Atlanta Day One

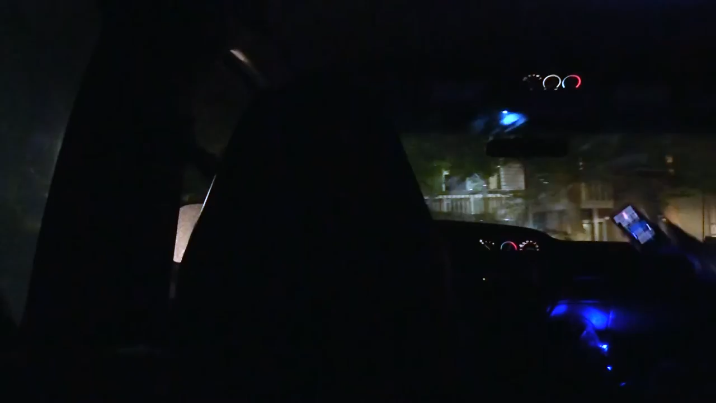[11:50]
Straight, straight, straight. 605. Speed bump. Another one. He gives four. Speed bump. He's like flooring. He's like, wait a minute. Wait. Wait. Sarah's really not a light sleeper. Uh, just to say any more. She's like half awake. Uh, go to the right, yeah. Cause she moved. Yeah, I think. I think there's more down here though. I mean, we can turn around if we need to, but.